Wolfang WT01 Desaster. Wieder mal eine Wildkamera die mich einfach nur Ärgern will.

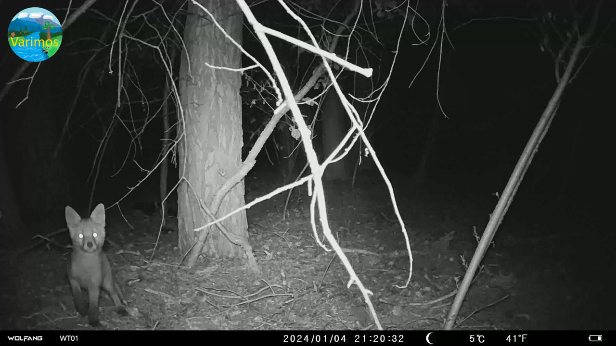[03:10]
Im Kreuzfeuer dieser Kamera hängt eine andere Wildkamera, die Aufnahmen gemacht hat. Und genau die Frontansicht, die ich so haben wollte, die fehlen eigentlich alle. Ich bin sehr enttäuscht von dieser Kamera.
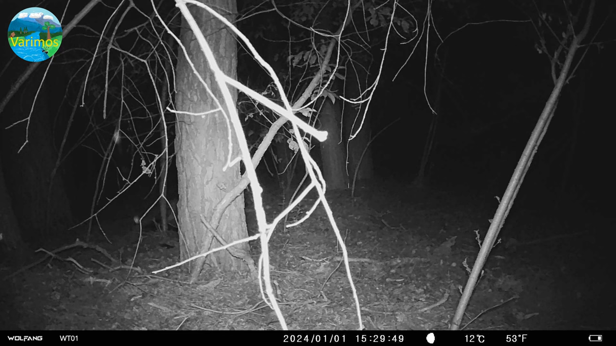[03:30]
Ich schicke die zurück zum Hersteller. Die kann der behalten. Ich empfehle die euch nicht. Und bei Kameras mit zweistufigen Schaltern solltet genau auf sowas aufpassen. Am besten baut ihr die Kamera ab oder ihr hängt irgendwas davor, wartet eine Minute und schaltet dann erst den Schalter aus, sodass ihr euch sicher sein könnt, dass die Kamera gerade nicht dabei ist aufzunehmen, weil so zerstört man nämlich Speicherkarten.